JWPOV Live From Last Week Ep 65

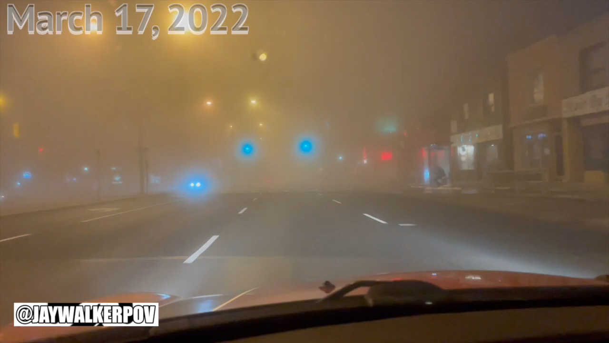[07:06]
So this morning, after waking up really early and driving the wife to her day shift through this immense Toronto fog, I mean,